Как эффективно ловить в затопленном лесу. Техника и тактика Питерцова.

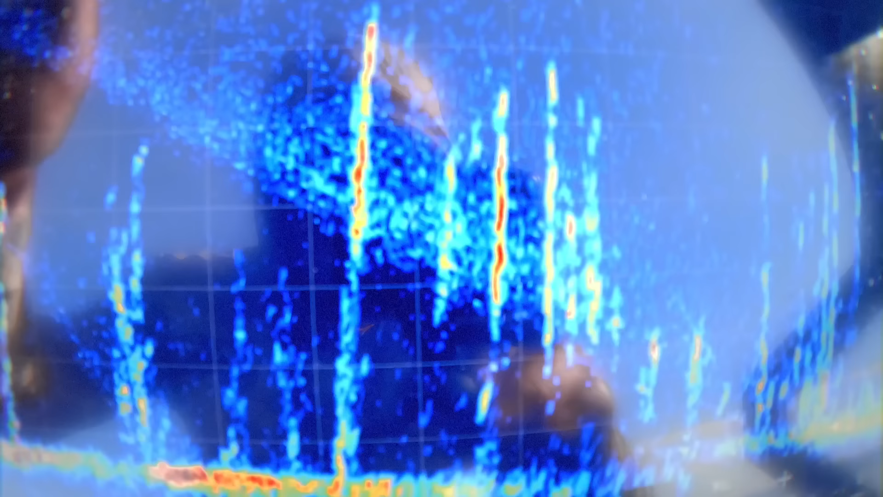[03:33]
как будто прям столбы, столбы, столбы,
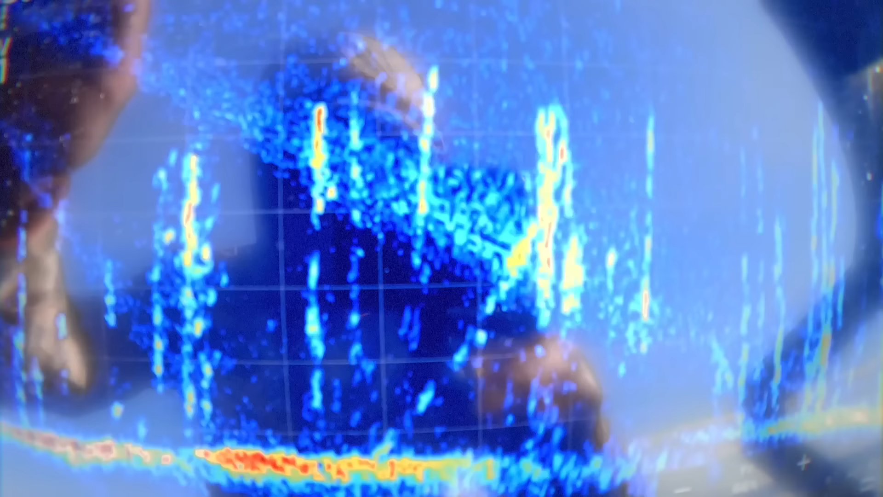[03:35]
столбы У тебя весь экран в столбах Но
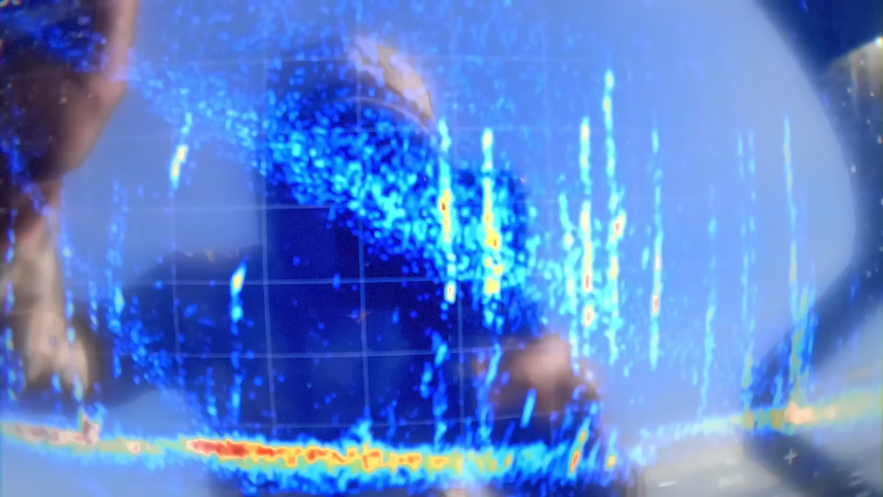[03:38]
на самом деле они стоят достаточно разряженно То есть между ними там Между некоторыми сантиметров 20-30 Между другими там полметра,
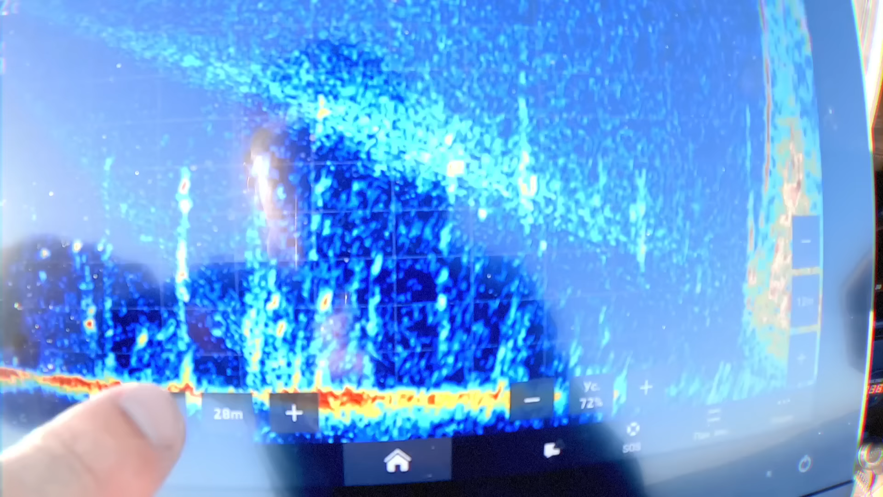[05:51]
я тогда кидаю Такие вот палки опускать можно на жигалок С открытыми крючками Это остатки то ли сосен, то ли елок Диаметры разные Там 10,
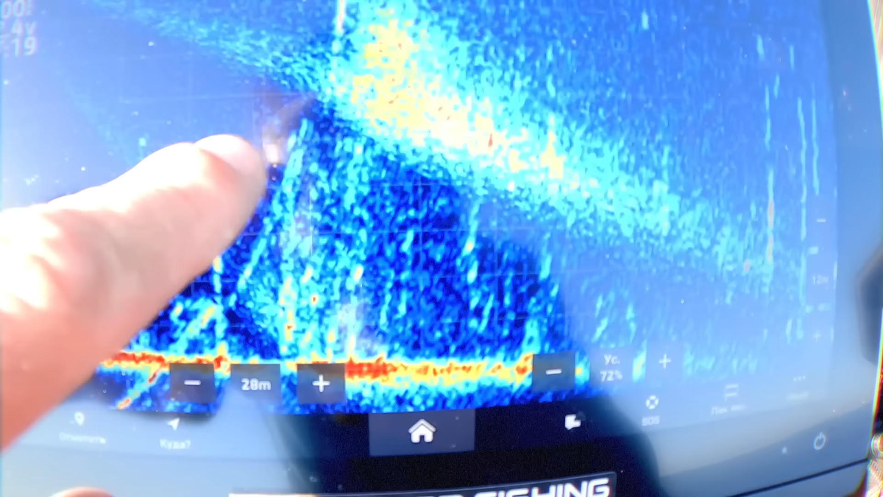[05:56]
15, 20,
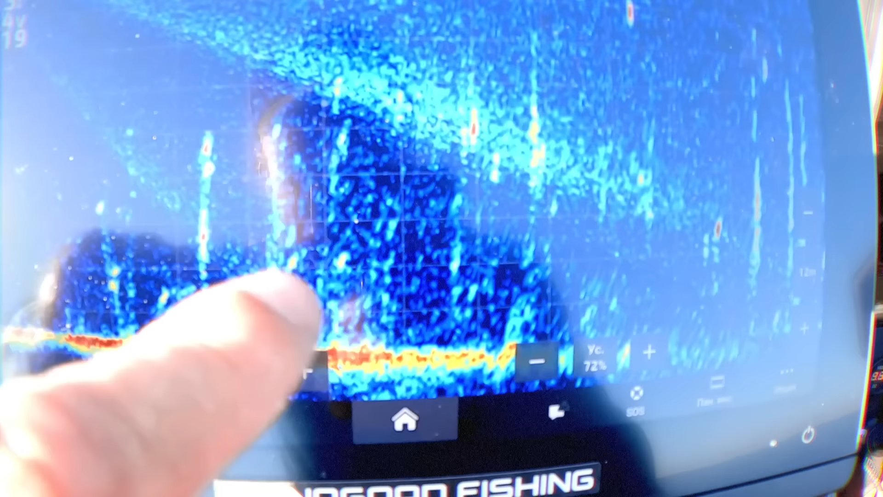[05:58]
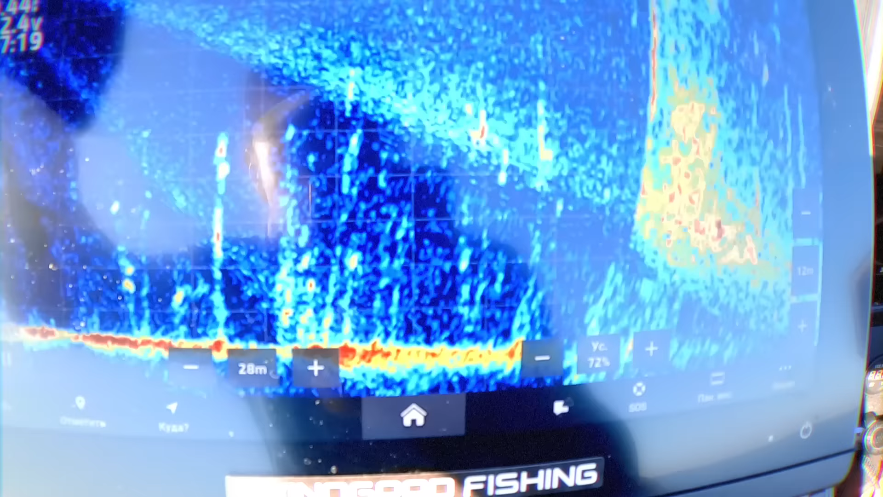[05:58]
30 сантиметров Такой вот лес просто затопленный Вот среди
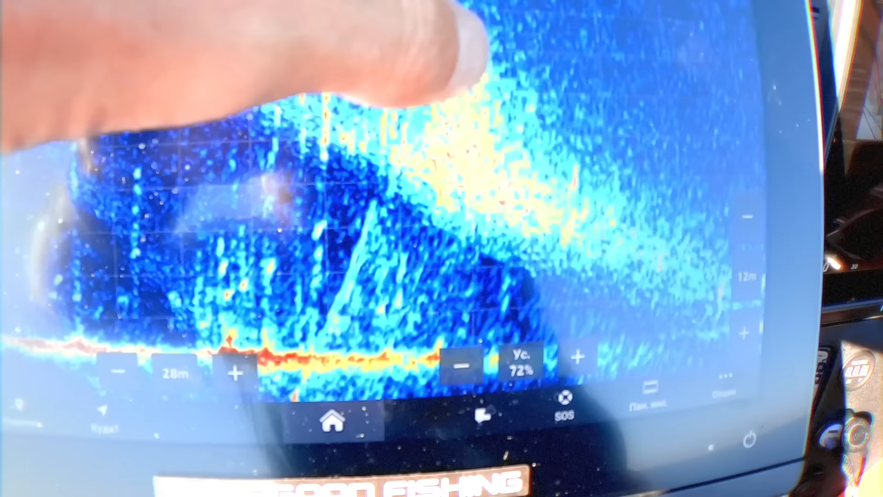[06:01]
этих палок Джиг-головка более-менее легко проходит нормально И то,
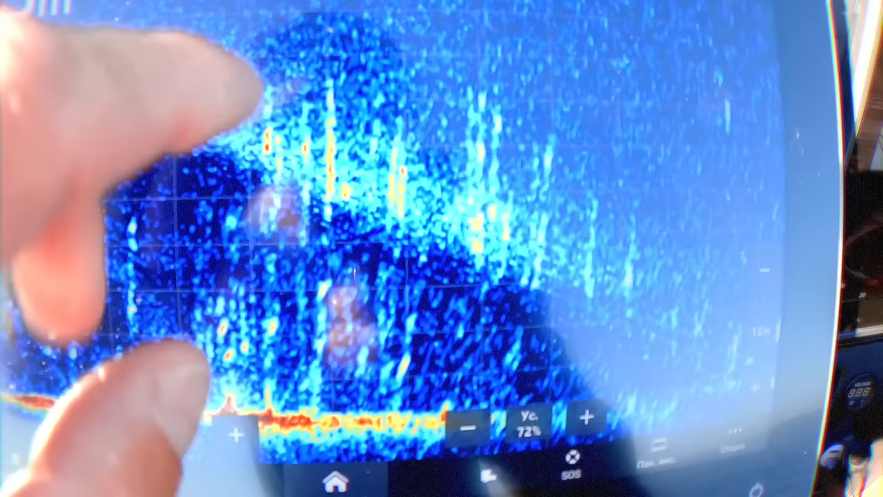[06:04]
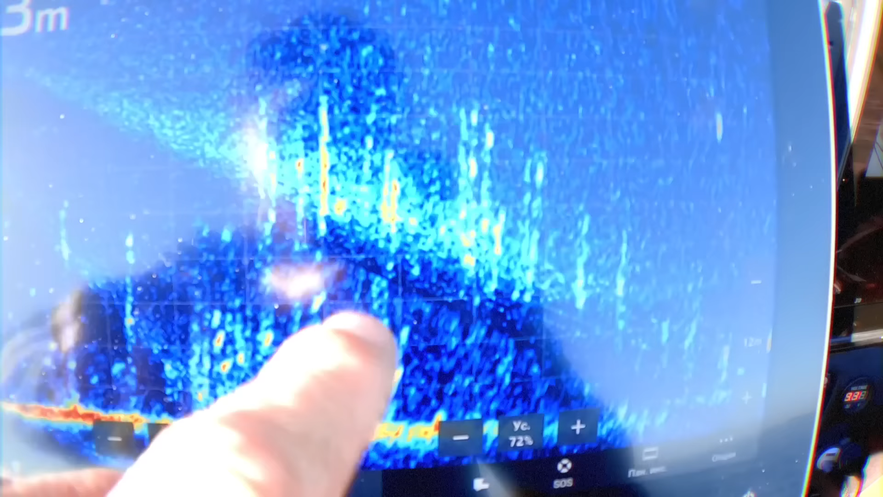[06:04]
в принципе, но классика Я не бросаю в рыбу, которая ниже находится Которая только выше в
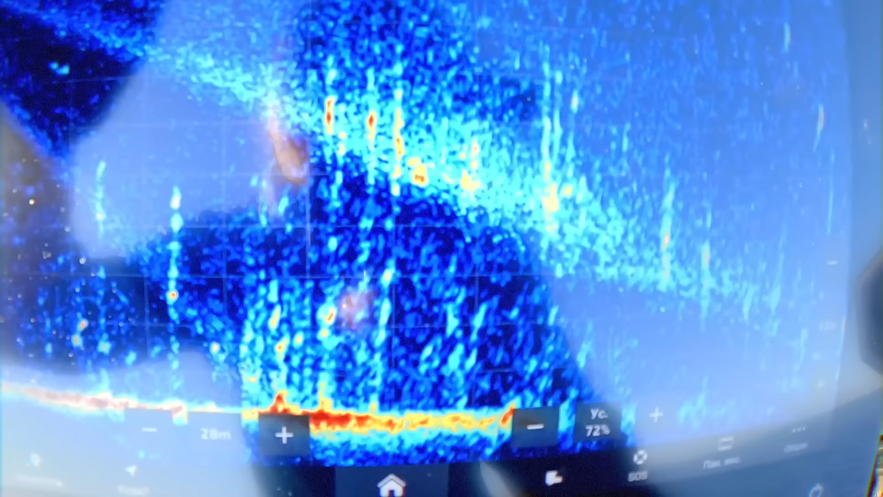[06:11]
верхних этих кронах Но вот если сейчас крутим-крутим-крутим направо Вот если вот такое дерево Вот такое дерево Вот здесь застрянет Ну, все открытое здесь застрянет Сюда только овсет Либо с силиконом,
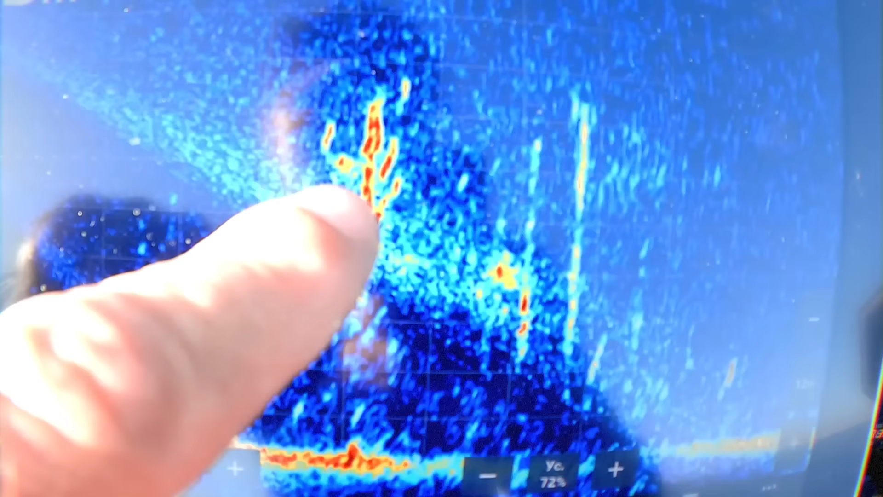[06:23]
либо с поролоном Либо пороломка с прижатыми крючками То есть, если видим какое-то раскидистое Такое разлапистое дерево Конечно,
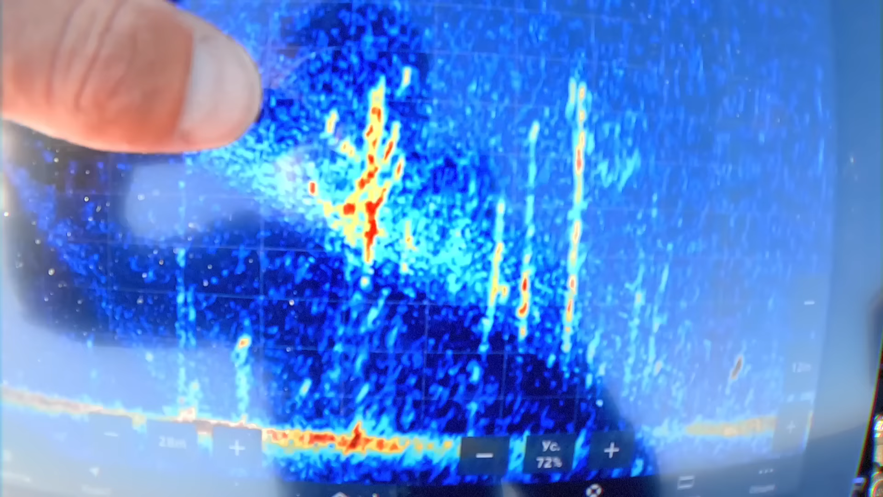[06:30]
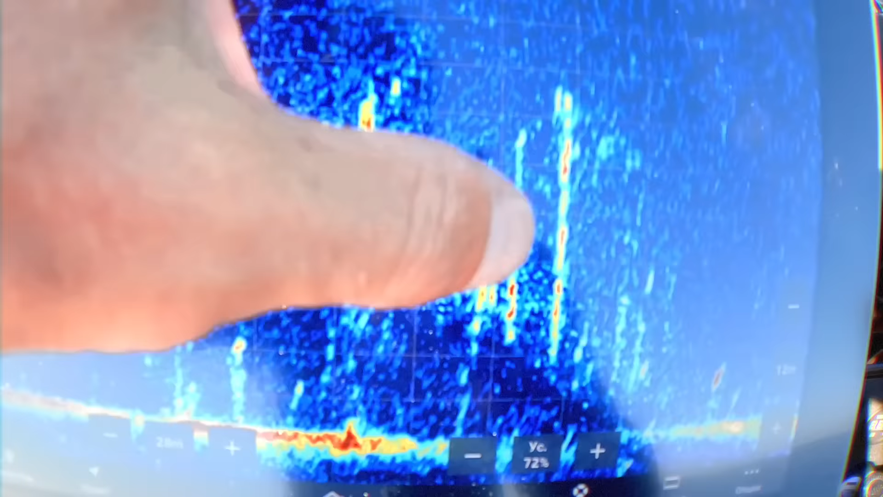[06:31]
джиг-головку в его район кидать не надо Вот это уже более плотные столбики Здесь вероятность того,
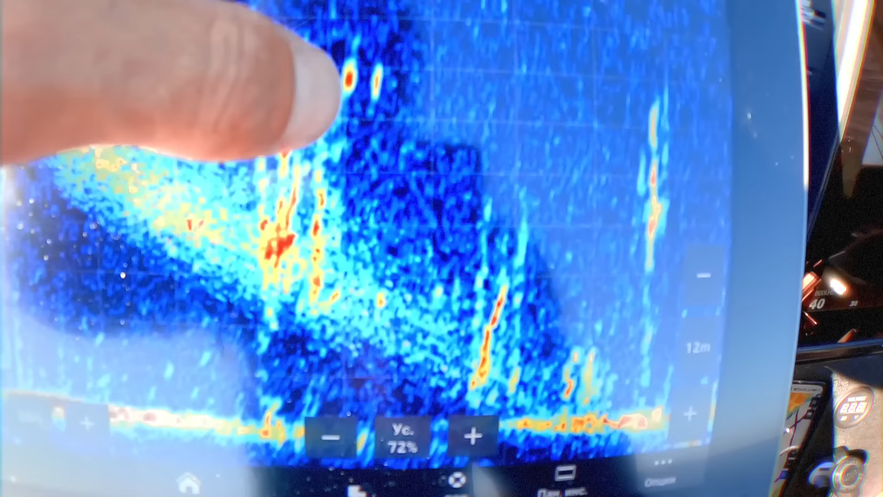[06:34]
что засядет джиг-головка достаточно высока А вот такие,
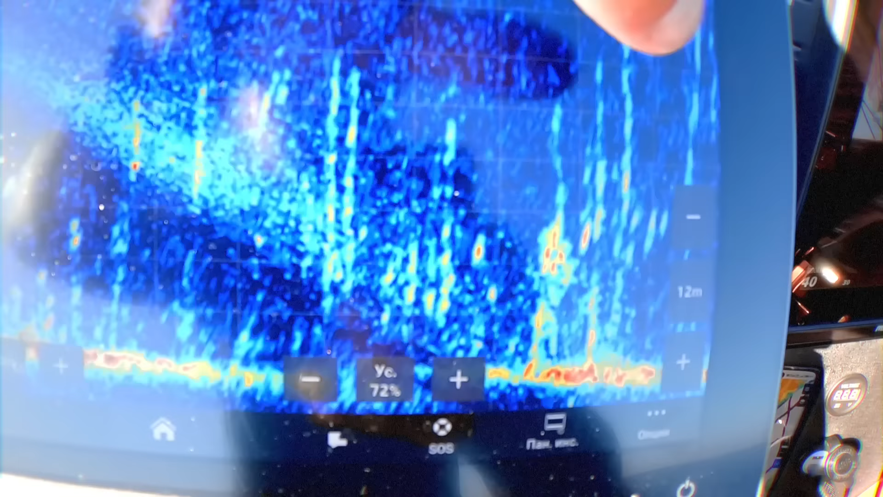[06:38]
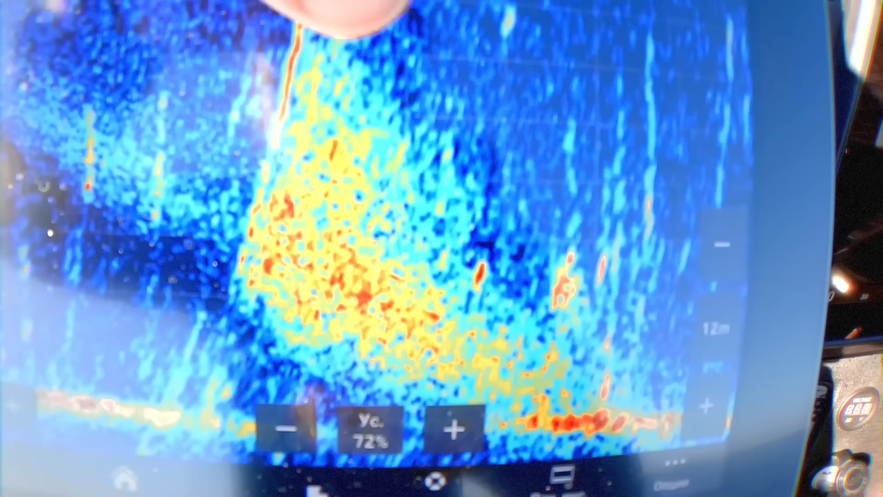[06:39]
вот идеальный пример Вот такие разряженные столбики Можно спокойно просто вести вот здесь вот Вот здесь вот И зацепов будет крайне мало То есть,
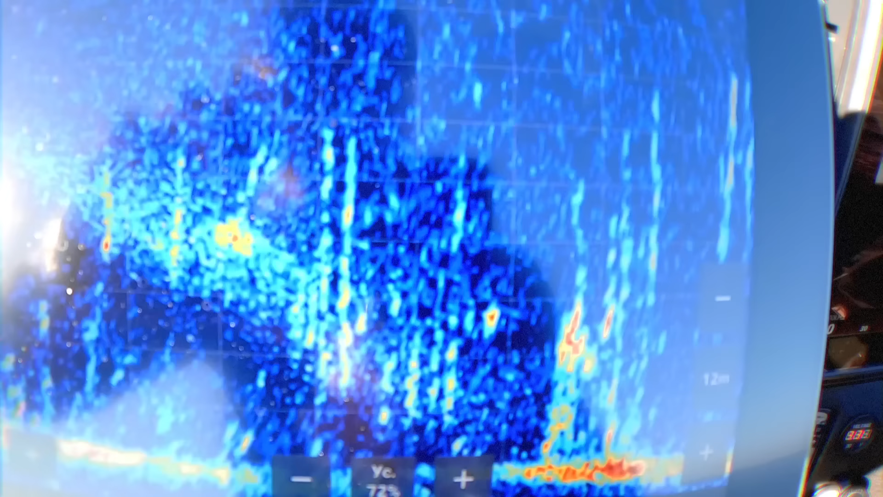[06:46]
если по такому разряженному лесу Целый день водить Две-три-пять приманок оторваешь И это немного с учетом того,